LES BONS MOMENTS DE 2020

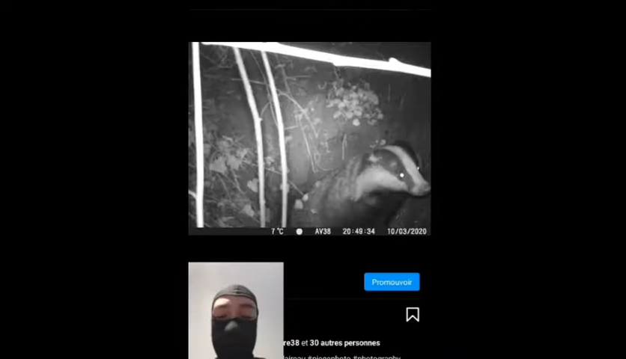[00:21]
le blaireau On le voit de près là, c'était devant son terrier
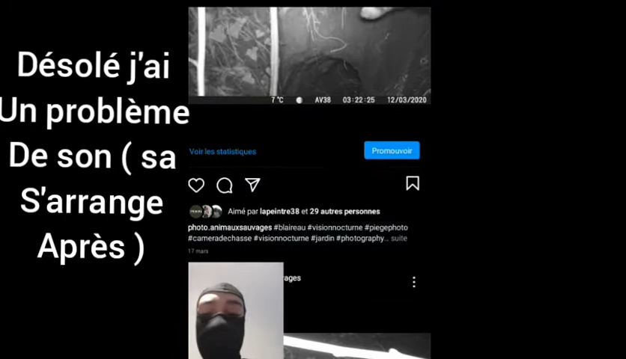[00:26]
Pareil, il a le blaireau aussi
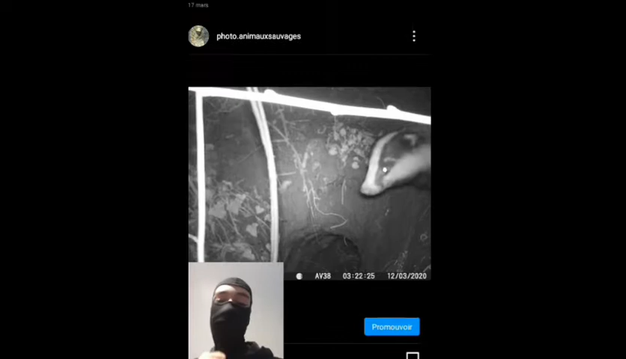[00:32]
Ensuite, il a une petite vidéo du blaireau
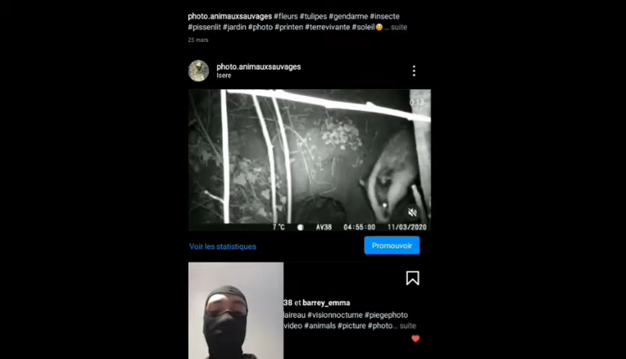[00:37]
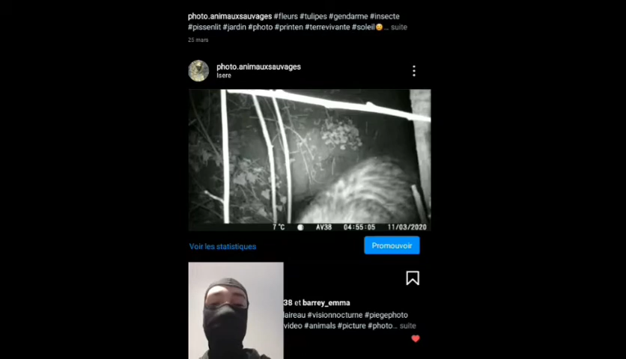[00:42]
J'aime bien cette petite vidéo parce qu'on voit quand même d'assez près Donc c'est cool Et là,
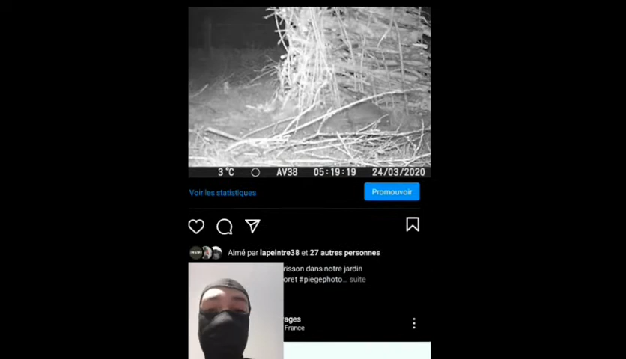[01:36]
Là c'était la première fois que j'avais pris en photo Au piège photo Le hérisson dans mon jardin Voilà
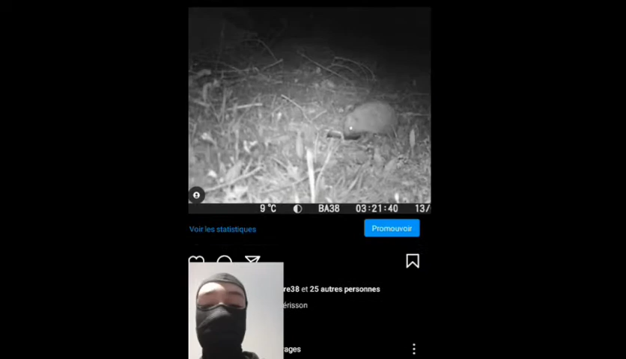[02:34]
Je trouve que les hérisson Ils sont quand même assez bonnes Là pareil
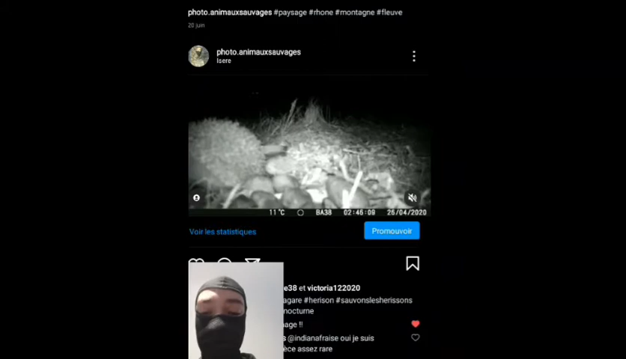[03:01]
Là Regardez C'est quand même violent
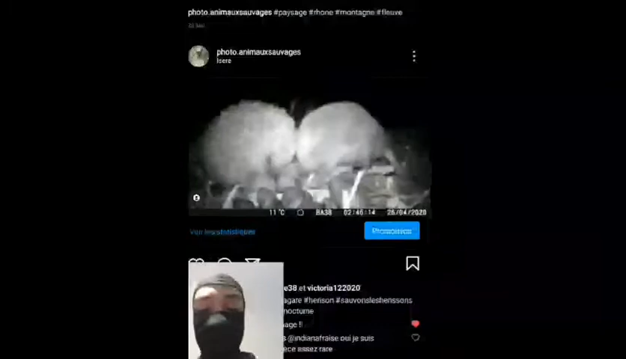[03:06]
Je pense que les hérissons C'était si violent
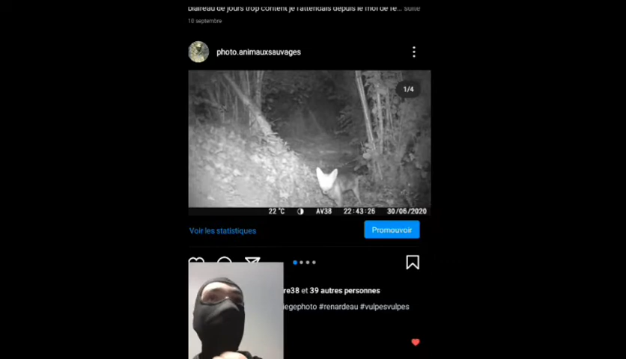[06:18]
Renard au piège photo Mon premier renard Si je dis pas de bêtises Oui c'est ça Donc J'étais quand même Assez content